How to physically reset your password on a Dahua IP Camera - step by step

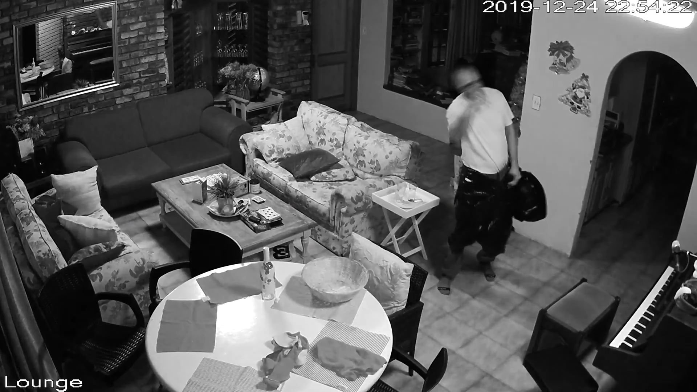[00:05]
Alright, there you can see I'm trying to log in.